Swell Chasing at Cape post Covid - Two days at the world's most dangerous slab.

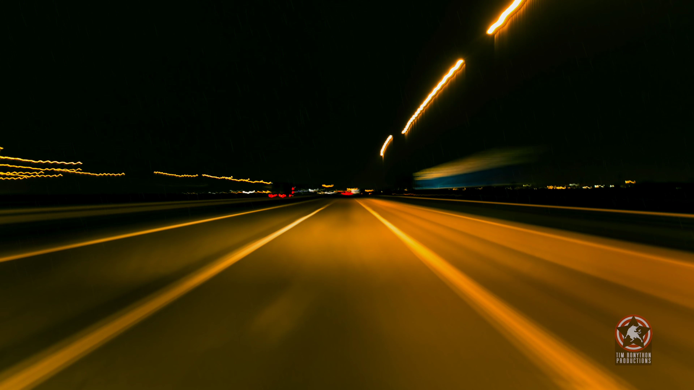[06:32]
And look, we're going over the Harbour Bridge now in Sydney.
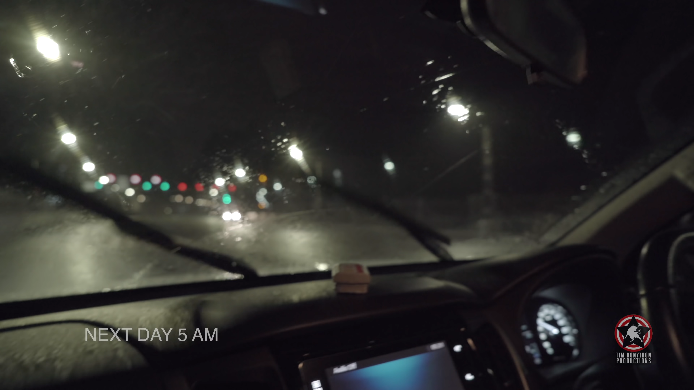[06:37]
It's pissing down, which is not good. So I'm not real confident about what we're getting into.